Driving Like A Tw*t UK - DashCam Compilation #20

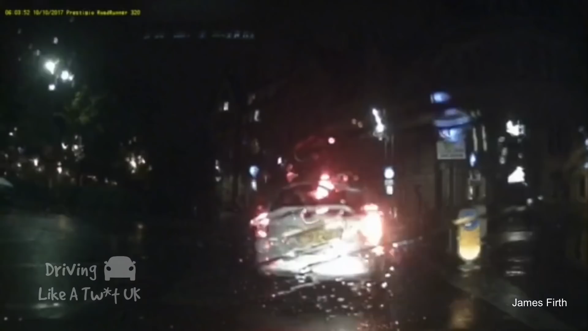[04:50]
Go that way, go on. Go on, there's a taxi, innit? Ah, indicate that. Oh, maybe the other way then. Marvellous. Yes. That'll confuse him. Which way is he going now?